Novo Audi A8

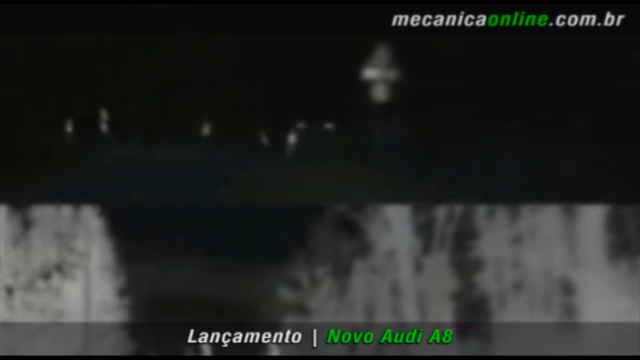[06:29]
Caso essa pessoa entre na linha do veículo, na direção do veículo e esteja próxima, ele é demarcado em vermelho, havendo risco de atropelamento. Ele consegue visualizar isso por diferença de temperatura e aí ele destaca um automóvel e sabe diferenciar, distinguir o automóvel de um pedestre.